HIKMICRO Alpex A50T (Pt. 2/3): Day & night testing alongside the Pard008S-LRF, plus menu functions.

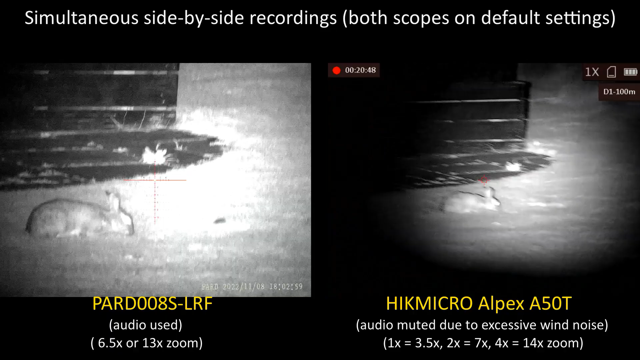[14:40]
How interesting, the Pard's night IR is almost too much, 25 meters.
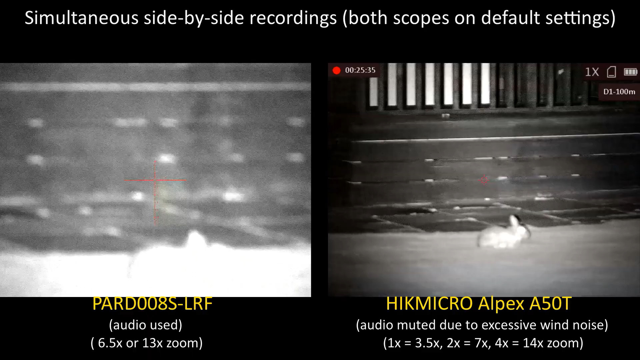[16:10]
1, 2, 3, 4, 5, 6, 7, 8. And 9. So much better the Alpex image to the Pard image. And this is the Pard's VCSEL IR on one and the beam spread.
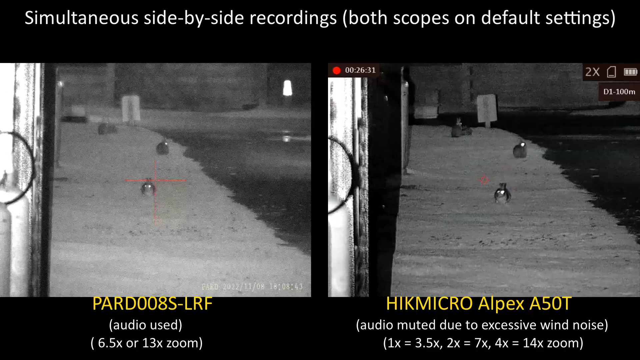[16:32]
That's the two matched to zoom wise.